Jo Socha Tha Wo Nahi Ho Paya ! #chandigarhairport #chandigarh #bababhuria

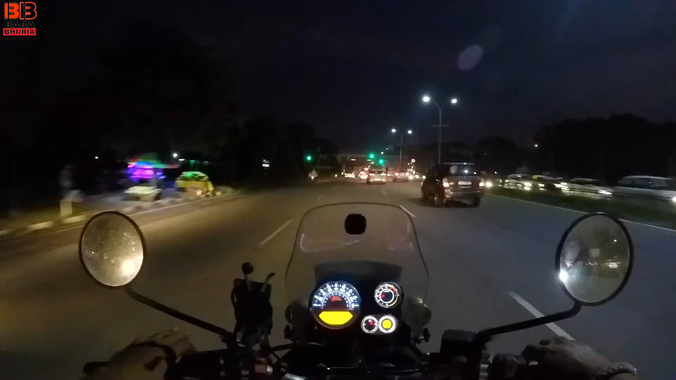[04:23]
ओवर ब्रिस के ओपर ट्रेन है गाईस तो भाईयों आज का वीडियो सिर्फ राइड राइड का रह गया है कुछ भी ऐसा एंटर्टेनिंग नहीं है तो गाईस मुझे माफ करना मैं फिर से उसी रोड़ पे लेकर चल रहा हूं आपको जिस पे कि मैं दो तिया तिन दिन पहले जा चुका था डी कैफलान के लिए
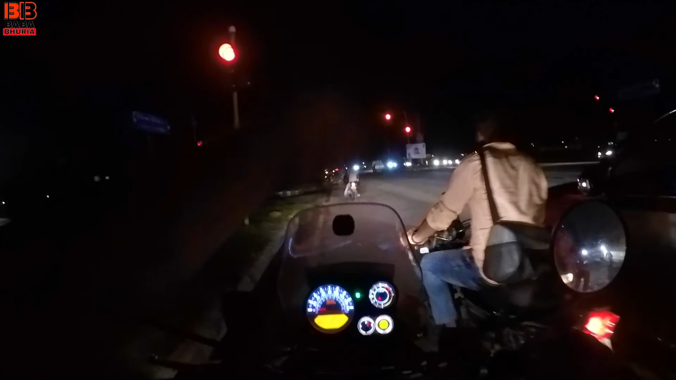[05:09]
दूसरे देखा तीसरा फिर से चलेगा किस टाइम पर राइड करने मज़ा बढ़ा आता है दूप नहीं पड़ती
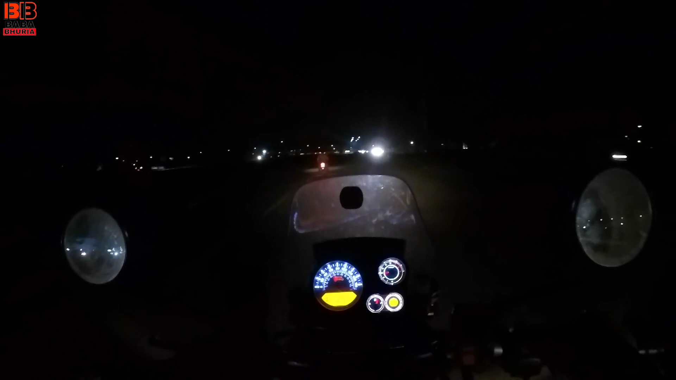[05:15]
है गरमी नहीं होती है और आज कल वैसे मुसम इस टाइम पर ठंड़ा हो गया है और आ अब मुझे मारना यूटर्न यहां से और निकलना हैं बापिस घर की दरव
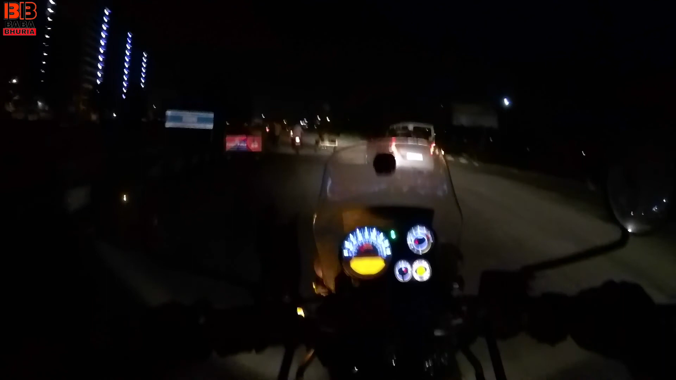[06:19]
एक मार्केट यहां भी है क्यों नहीं इसको ही एक्स्टोर कर लिया जाए